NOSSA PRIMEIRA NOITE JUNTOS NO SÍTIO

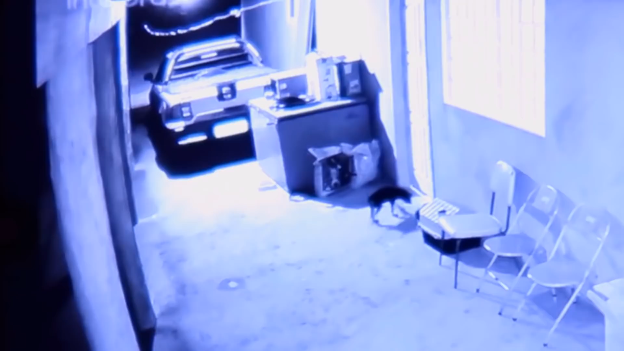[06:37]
Tá lá, olha, estão lá. Nada demais. Tá latindo, não sei pra que, é sangu.